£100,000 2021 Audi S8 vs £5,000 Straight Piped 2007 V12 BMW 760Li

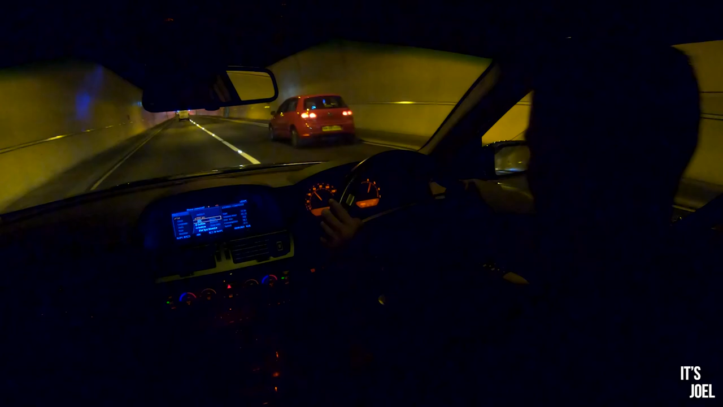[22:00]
Doesn't like it. And I've just thrown up a transmission fault. So, that's not ideal. Transmission fault, drive moderately. So, really, oh dear, everything's throwing up now. Level control system failure.